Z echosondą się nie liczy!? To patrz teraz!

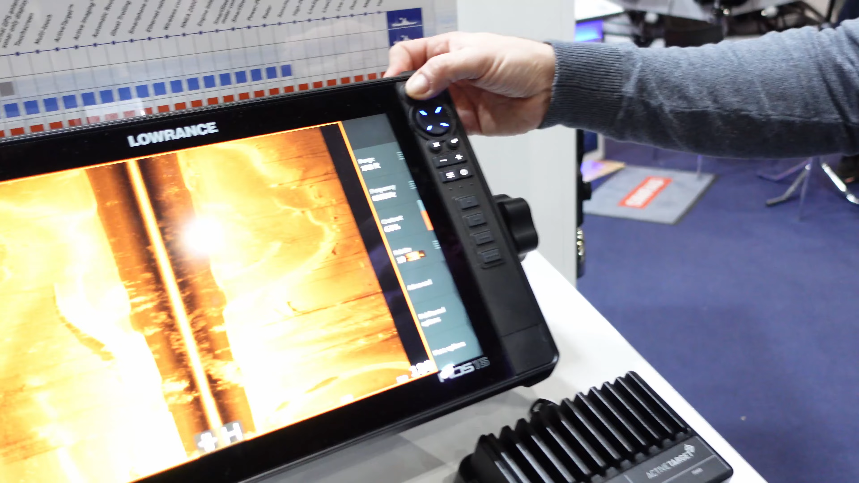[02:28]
Jeżeli chodzi o naszego nowego HDS-a To podstawową rzeczą, która jest nowa w tym,
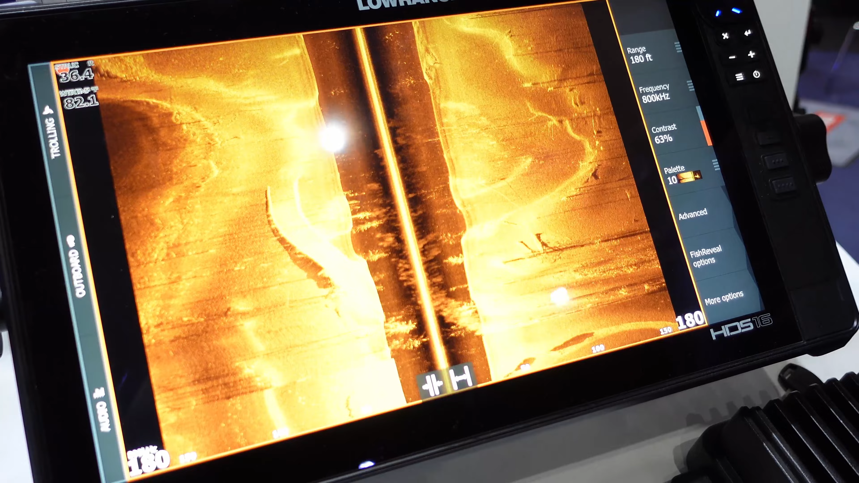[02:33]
jest nowa częstotliwość na sonarze bocznym Czyli dodane zostało 1-2 MHz,
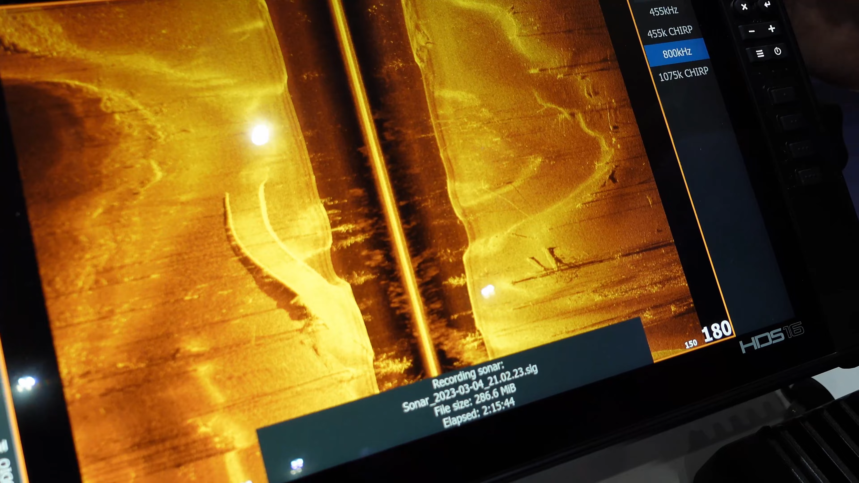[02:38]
a tu jest akurat 1075 kHz Chirp Ale to chodzi o to,
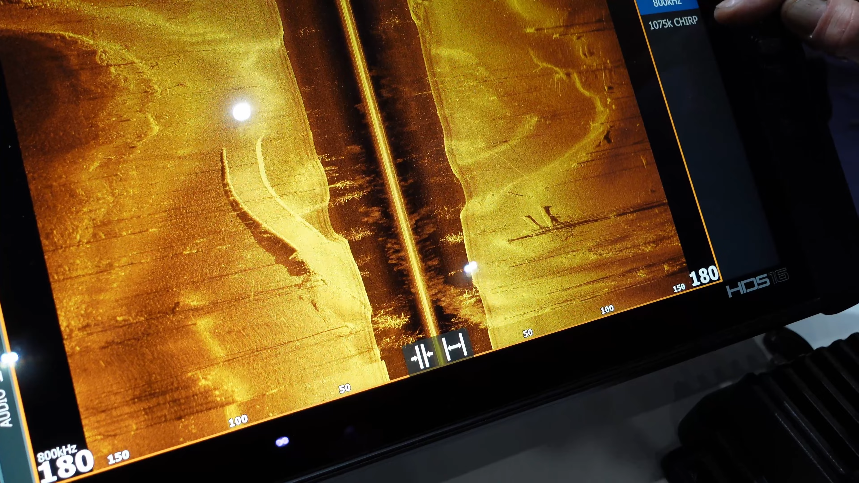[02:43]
że to jest środkowa częstotliwość I w
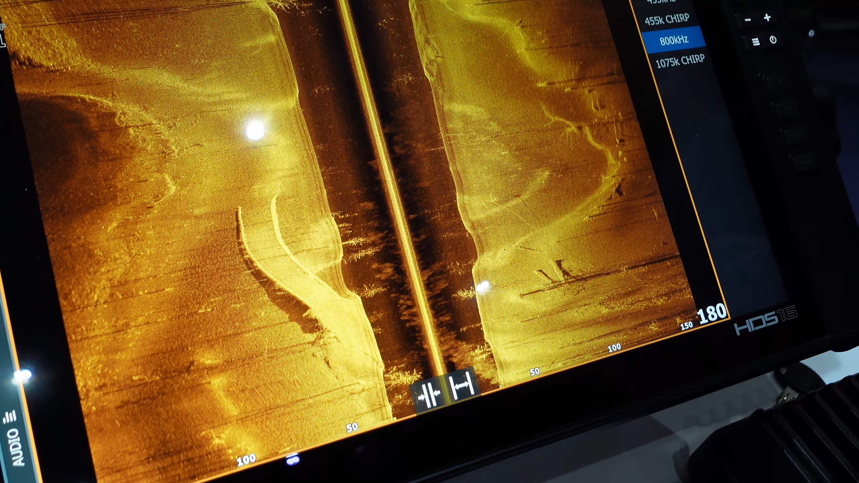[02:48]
każdym razie dodana została wyższa częstotliwość To raz Dwa Dodana została technologia
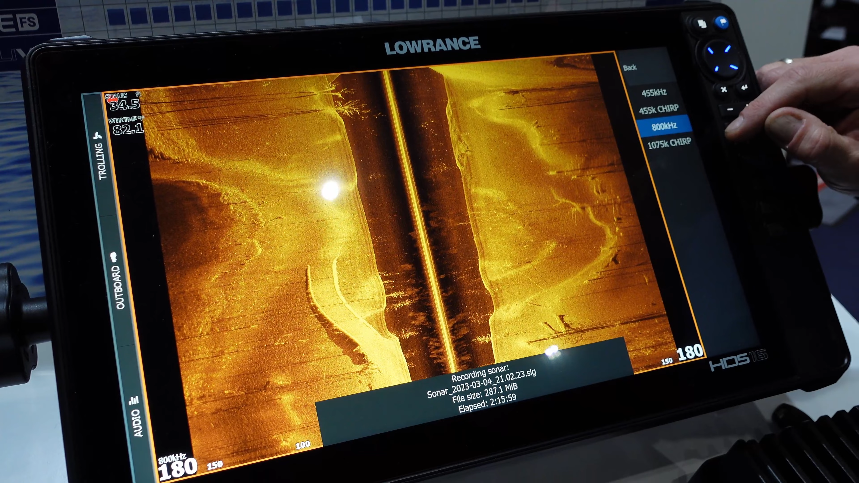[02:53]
Chirp To też polepszy ten obrad I
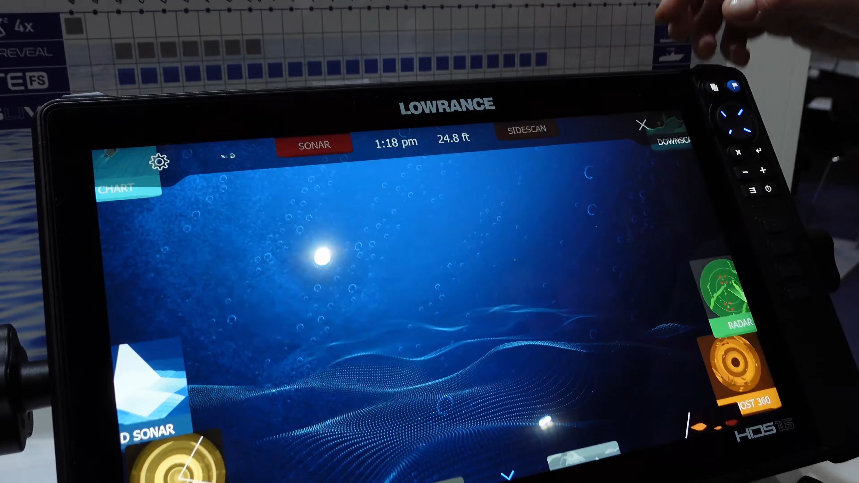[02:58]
Również dotyczy się to sonaru tak zwanego Downscan
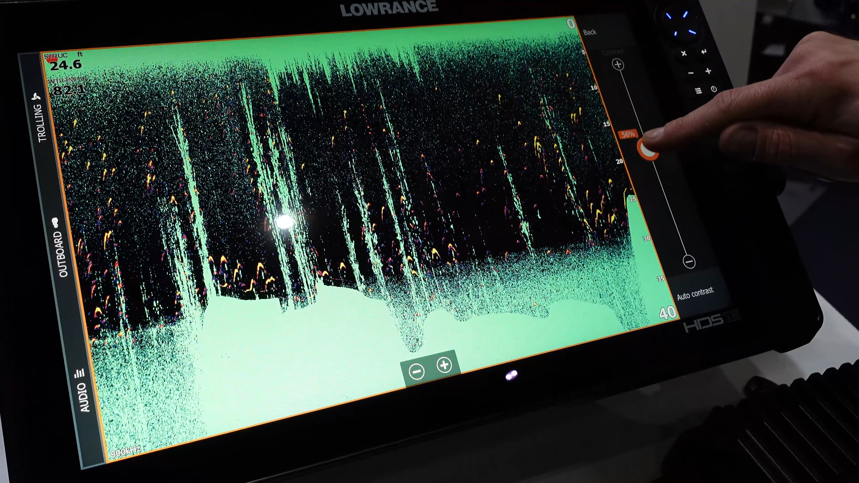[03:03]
Czyli to jest też sonar wysokiej rozdzielczości I tutaj również dodane zostały nowe
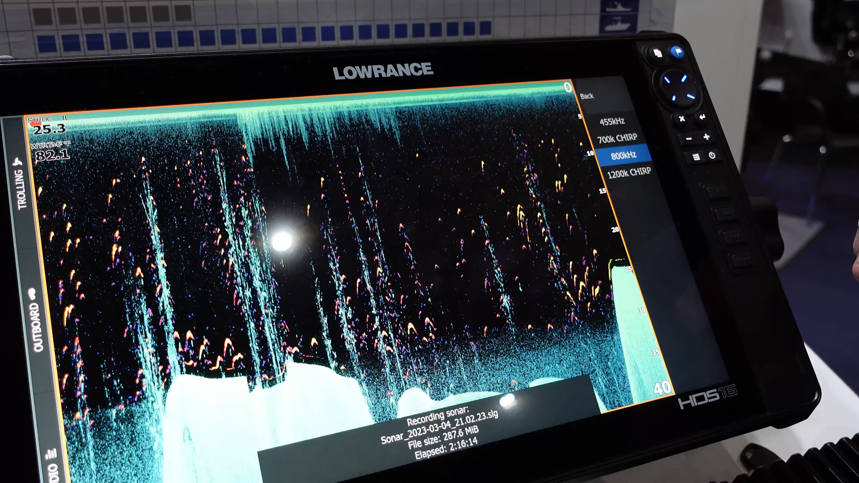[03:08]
częstotliwości 700 kHz w Chirpie i 1200 kHz w Chirpie Nie
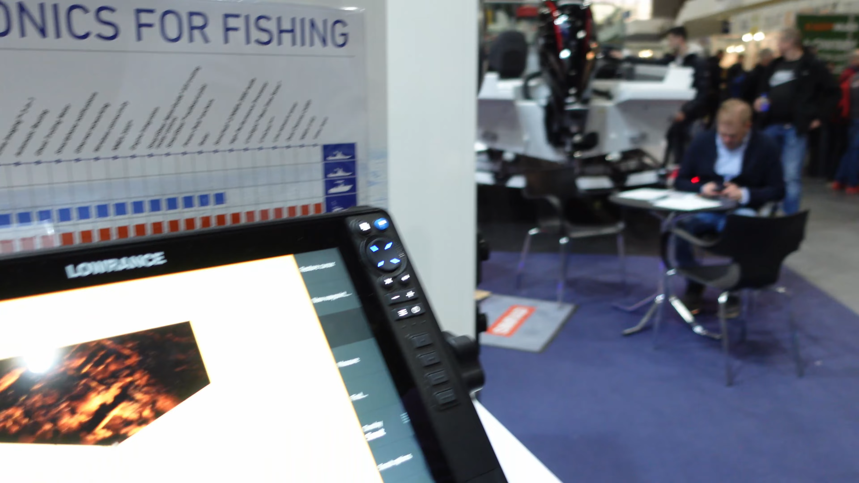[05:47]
że możemy nałożyć obraz Chodzimy w nakładkę,
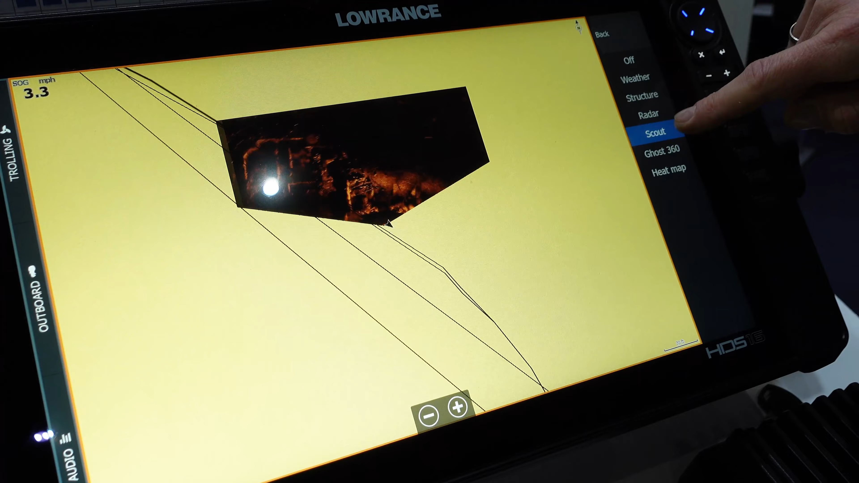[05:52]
On screen: speed 3.3 mph
a nakładamy obraz z perspektywy na mapę Tu jest plik demonstracyjny, to się nie zgrało z łódką Także chcę się proszać,
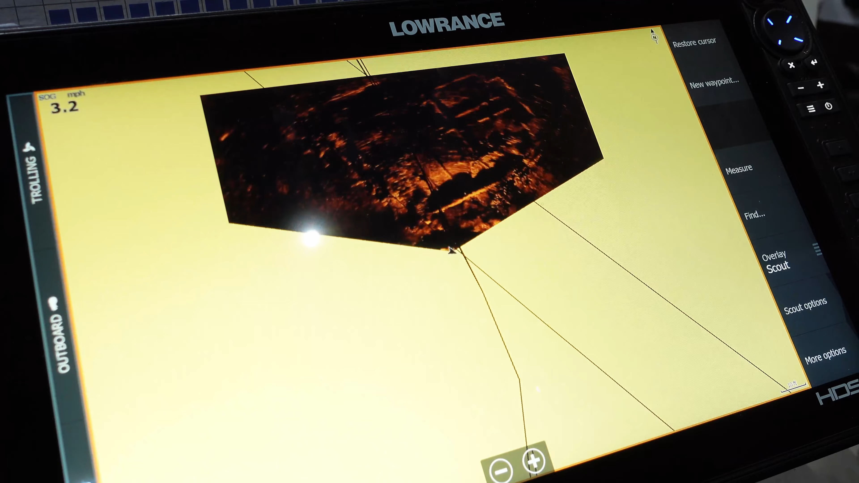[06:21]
On screen: speed 3.2 mph
które mamy na dzień dzisiejszy Lourens zapowiada ciekawe funkcje w przyszłości Ale tak to wygląda
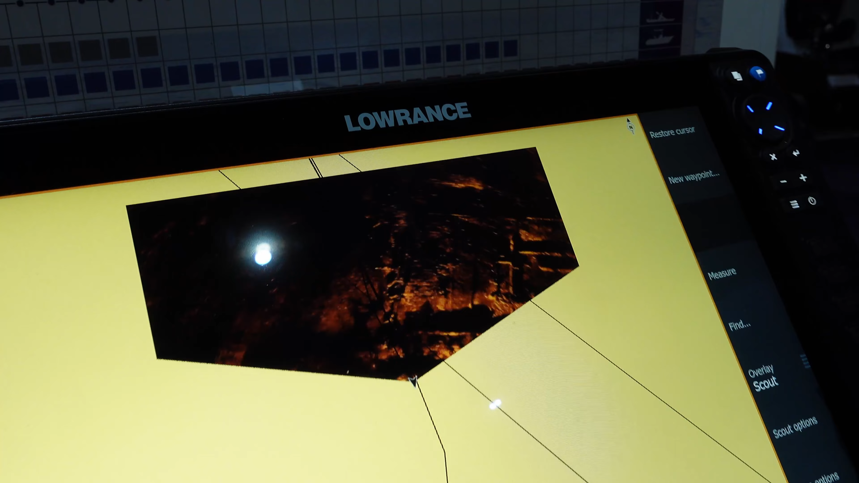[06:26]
Mamy również,
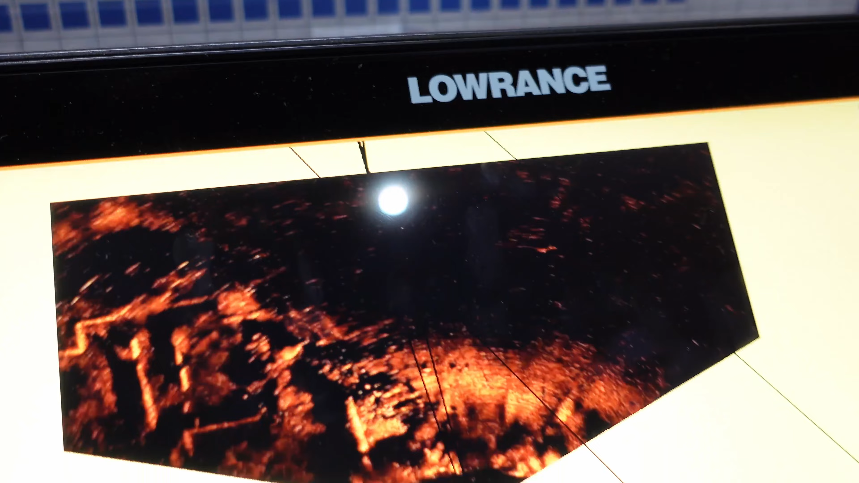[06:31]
jeszcze dodam też Mamy również nowy moduł sonaru Moduł sonaru, który się nazywa S3100